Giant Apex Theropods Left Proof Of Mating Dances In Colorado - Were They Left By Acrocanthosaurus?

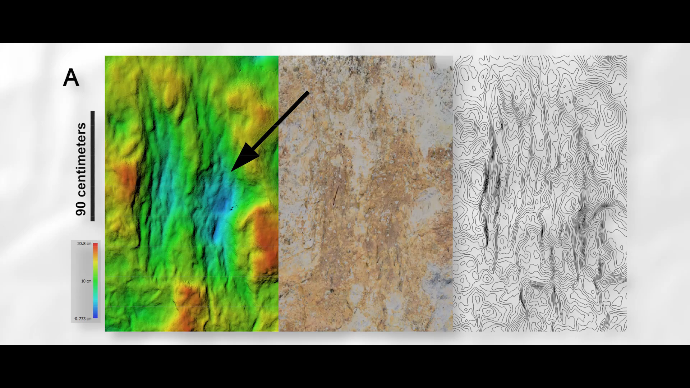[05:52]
Historically, these were regarded as simply enigmatic marks that could have been made by anything. However, a massive multinational team of icnologists were forced to
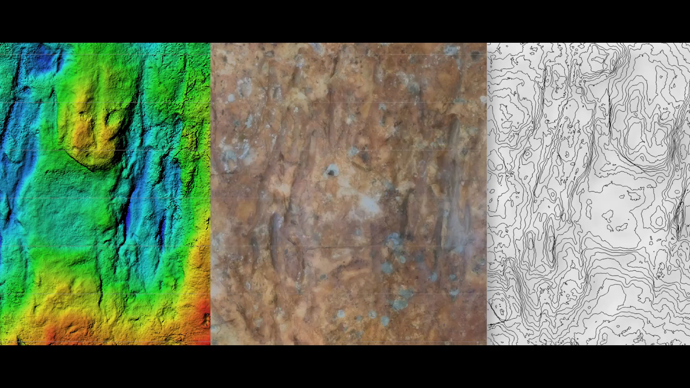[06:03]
come back to these fossil marks due to the discovery of the same marks in rocks from a similar time in four other fossil track sites in Colorado.
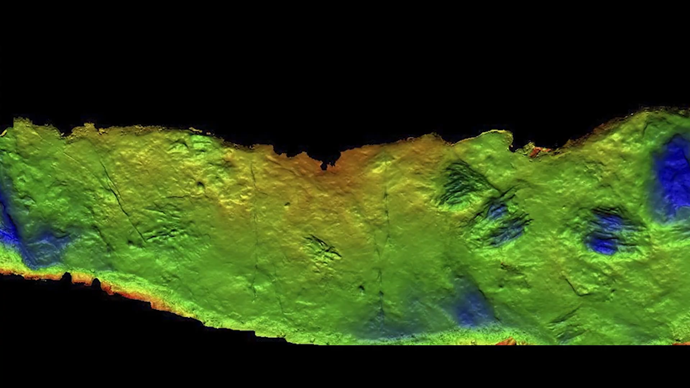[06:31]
This site preserved eight scrapes and some bits of a theropod dinosaur footprint. The scrapes don't look like much, but they definitely look like something made by an animal with large, sharp claws.
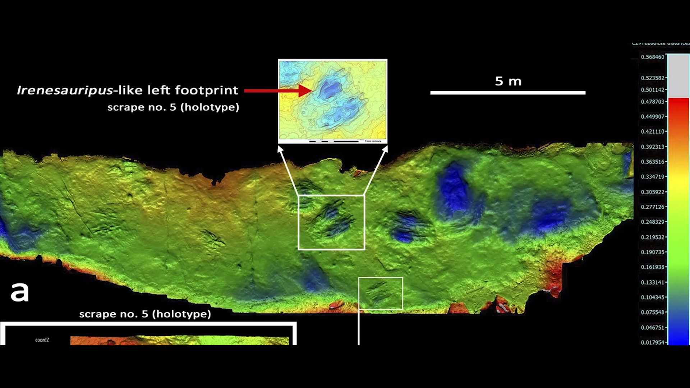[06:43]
You can see where the toes or fingers pierced the soil and were then dragged backwards through the sediment.
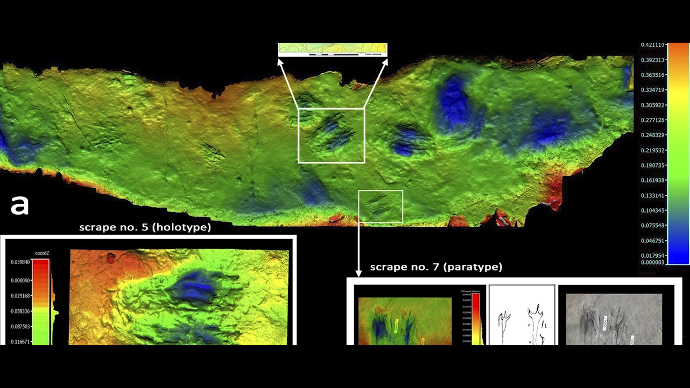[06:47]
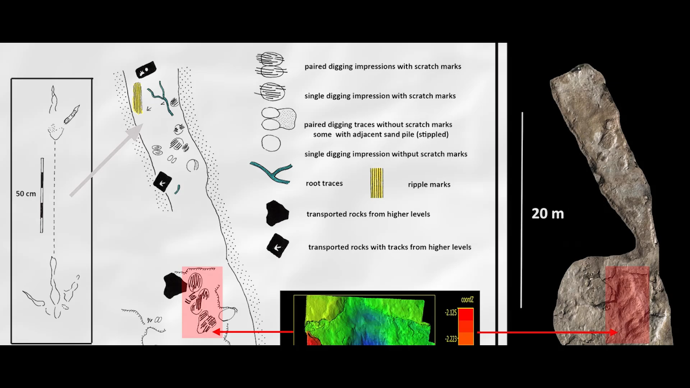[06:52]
Club Gulch This western Colorado site is the biggest of them all. It's 50 meters by 15 meters and contains 60 scrape marks.
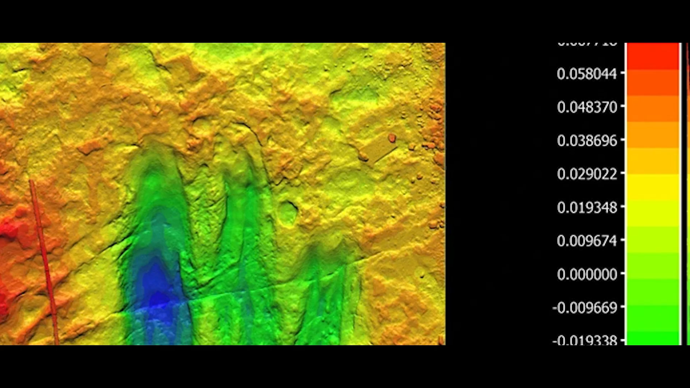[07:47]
site is 20 kilometers east of the Rubidoux Creek site and contains only three scrapes.